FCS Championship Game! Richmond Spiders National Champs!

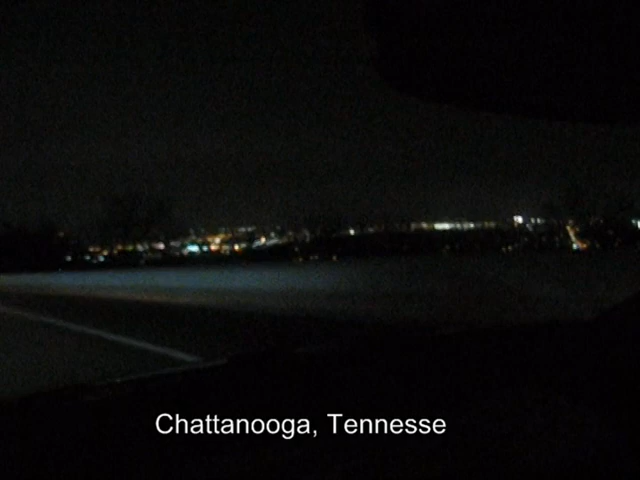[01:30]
Okay, as you can see, we are coming down the mountain in Chattanooga. Mrs. Sheriff, have you got anything to say about the spider chances? I think they're good.
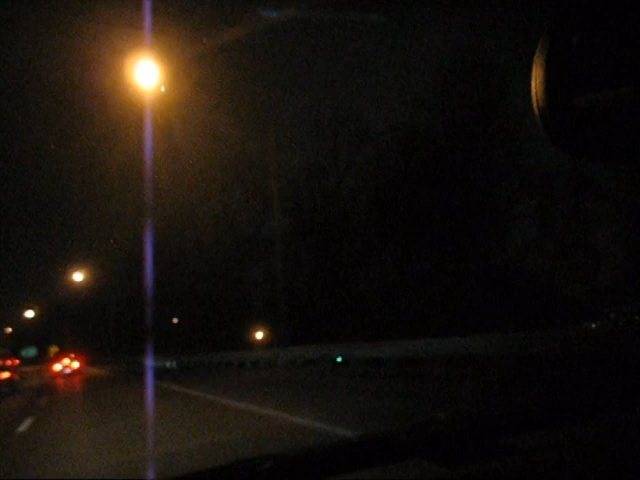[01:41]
Can't you say something a little stronger than that? Watch the sharp curve at 40 miles an hour. Oh man, I've done this sharp curve many, many times. Go Spiders. Okay, it's about 3 o'clock and we are getting ready to head to the stadium.